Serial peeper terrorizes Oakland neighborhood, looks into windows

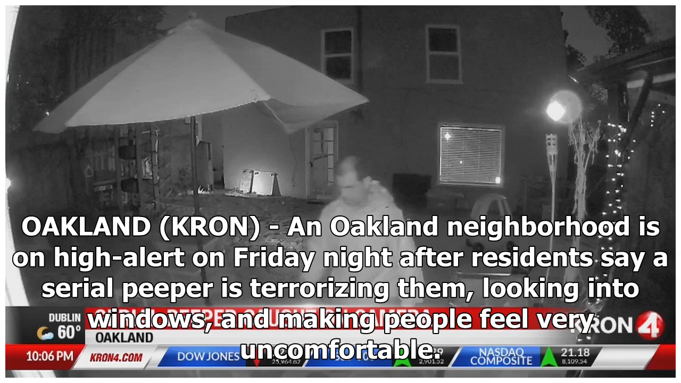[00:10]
Oakland, Cron, an Oakland neighborhood is on high alert on Friday night after residents say a serial peeper is terrorizing them, looking into windows, and making people feel very uncomfortable.
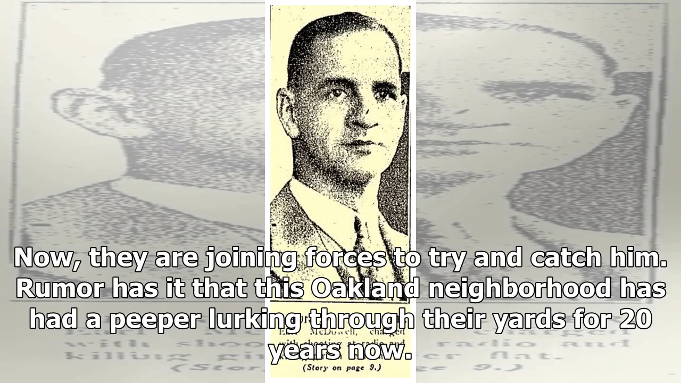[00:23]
Now, they are joining forces to try and catch him. Rumor has it that this Oakland neighborhood has had a peeper lurking through their yards for 20 years now.
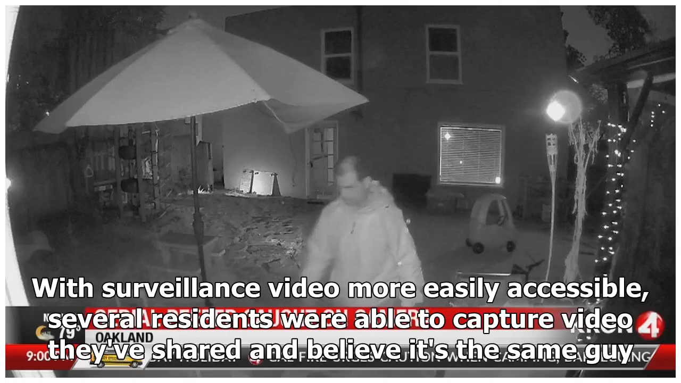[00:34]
With surveillance video more easily accessible, several residents were able to capture video they've shared and believe it's the same guy.